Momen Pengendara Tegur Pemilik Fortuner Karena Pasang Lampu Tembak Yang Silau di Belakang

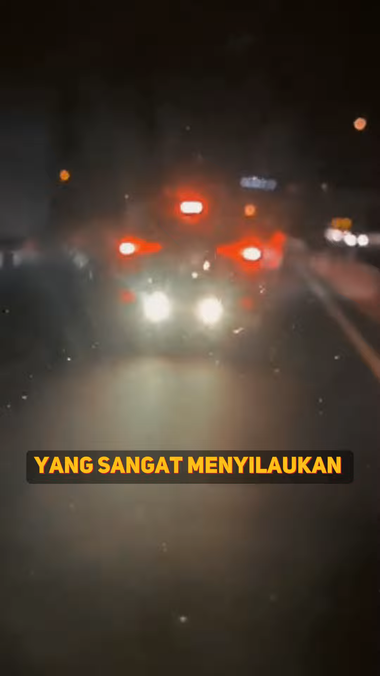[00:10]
mata pengendara lain di kawasan gerbang tol Pondok Gede Timur Bekasi, ruas tol Jakarta Cikampe.
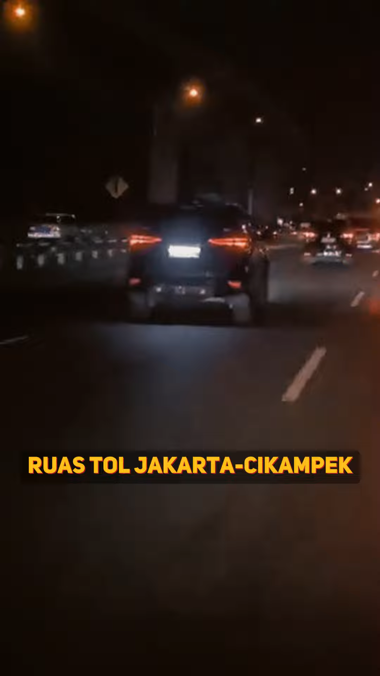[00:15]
Perekam video yang mengendarai truk
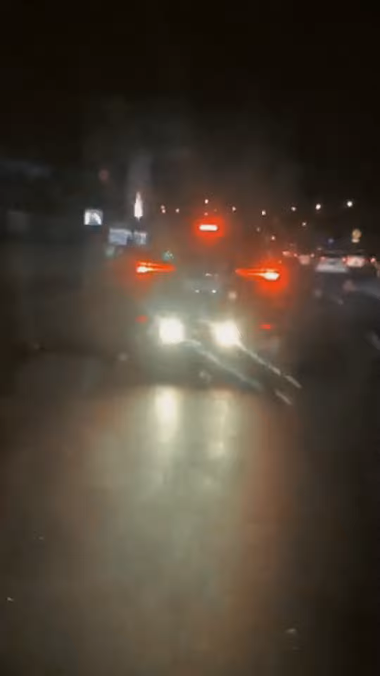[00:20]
mengikuti mobil Fortuner tersebut hingga akhirnya keduanya berhenti di bau jalan.
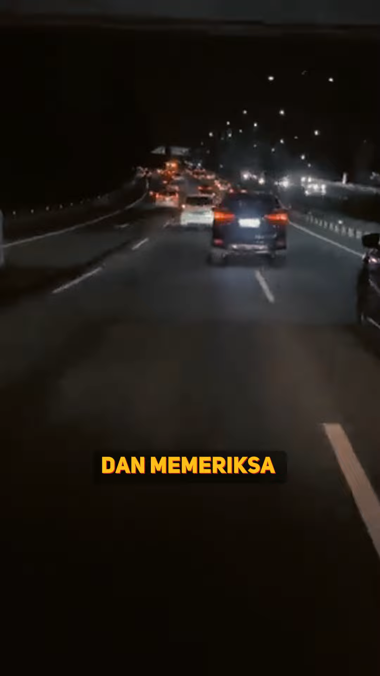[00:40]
lampu rem tembak yang menyilaukan pengendara lain.